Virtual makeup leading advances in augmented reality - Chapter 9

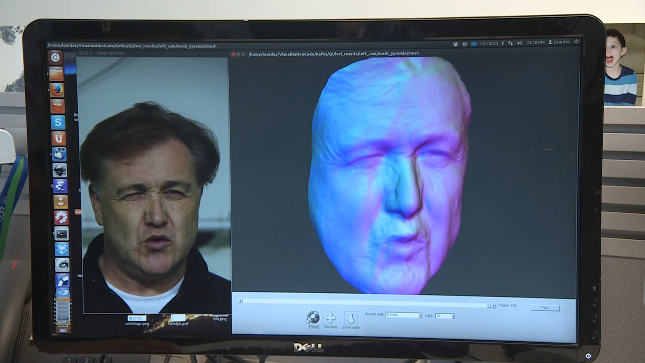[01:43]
In the film industry this is usually done with motion capture technology, markers and multiple cameras. So what we're trying to do is we're trying to make this a lot more lightweight by
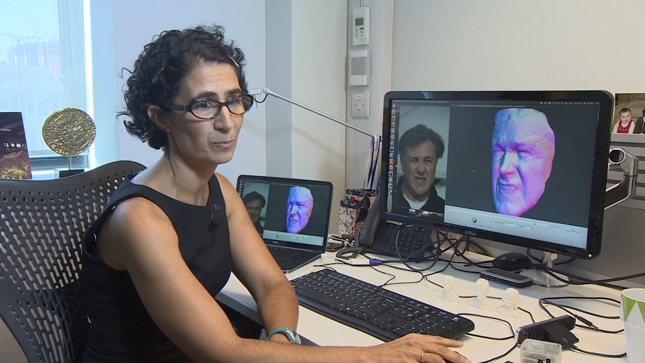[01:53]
taking away the need for all these cameras and for all these markers that the actors actually really hate.
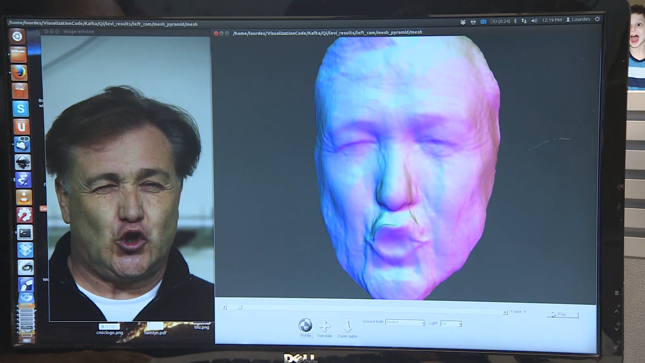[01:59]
So we have a 2D video and we want to lift that into 3D.
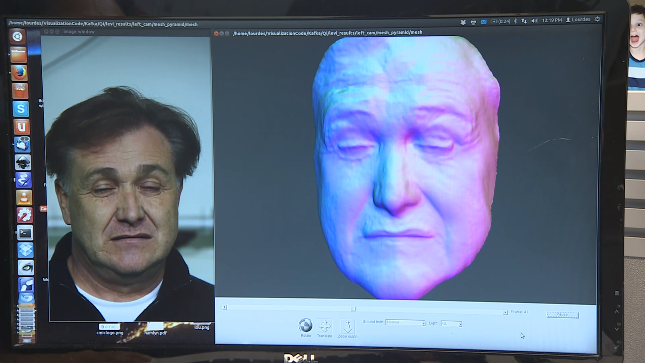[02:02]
And of course the problem here is that when we've projected the world onto a 2D image we've lost a lot of information.
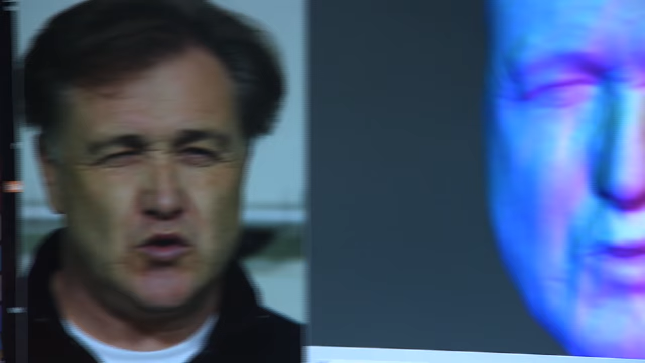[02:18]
that will allow us to recover the third dimension from just two dimensions.